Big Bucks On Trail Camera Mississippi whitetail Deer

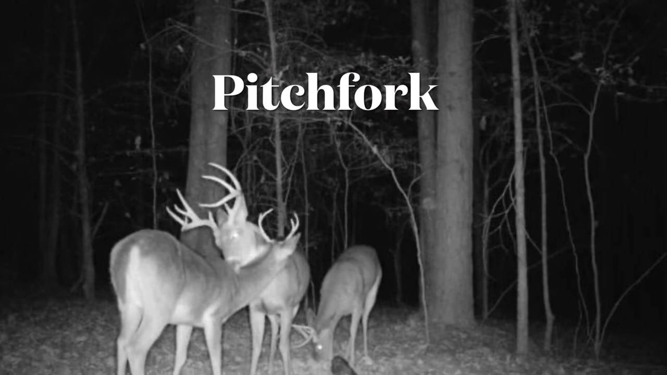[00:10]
This a deer we call Pitchfork, man. One of my buddies, he ended up taking him. Very nice deer, man. Thick neck on it. Man, he's nice, man.
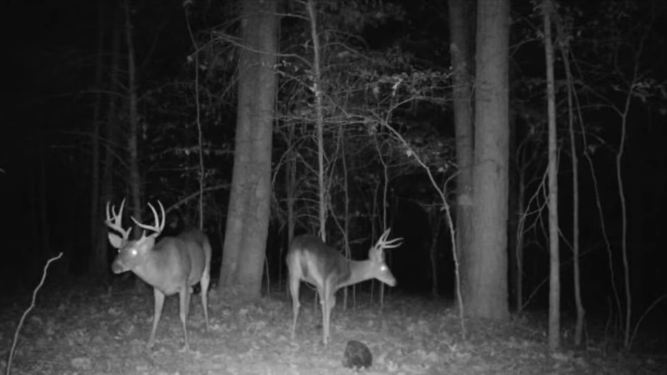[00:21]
This him again in a night shot, man, standing by a smaller buck.
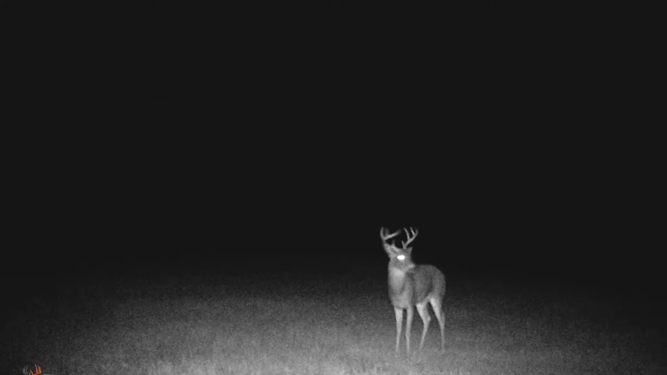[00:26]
This right here, this buck kind of small too, man. Little young buck, man. We got a lot of younger bucks in here with great potential.
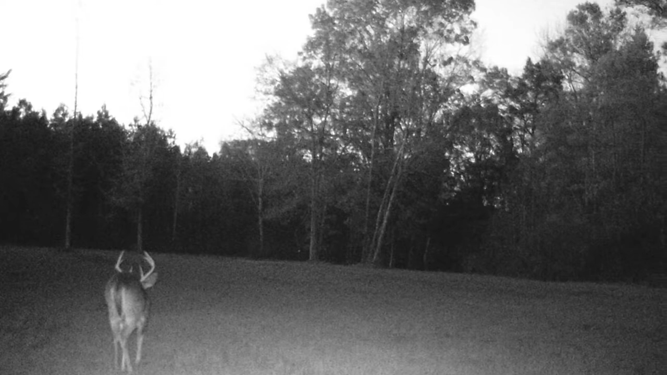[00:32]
We got a buck on here that I named Double Trouble, man. He got some real tall horns. He look real good, man. Like I said, I put out there a salt block, man, trying to figure out what they really like. Some B&J and stuff, man. It was, you know, something early on in the season, just trying to figure out what they like and to keep them in the area.
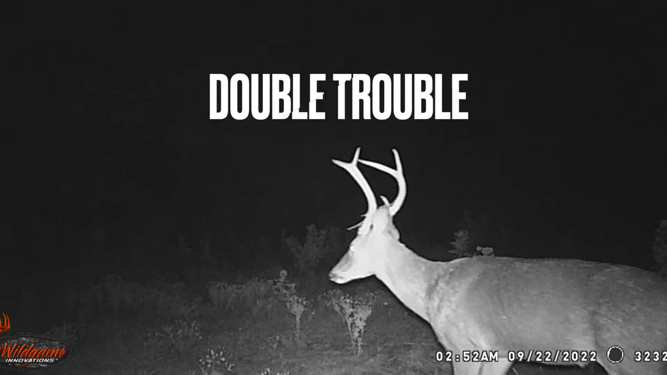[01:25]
And this the trouble, Double Trouble right here, man. Look at those racks, man. Real high racks.